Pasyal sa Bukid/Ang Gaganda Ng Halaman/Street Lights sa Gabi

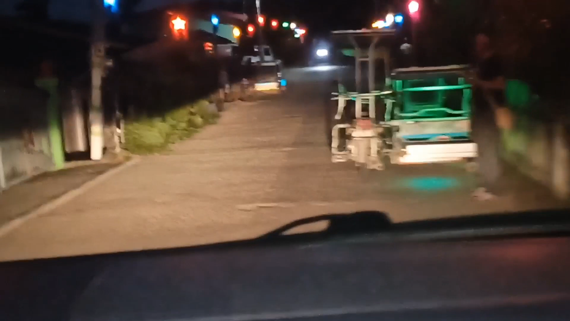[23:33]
Ang ganda ng kanilang project na street light or Christmas light sa tabi ng mga daan. Dito ko na guys i-end ang ating vlog. Sana nag-enjoy kayo. Thank you guys for watching.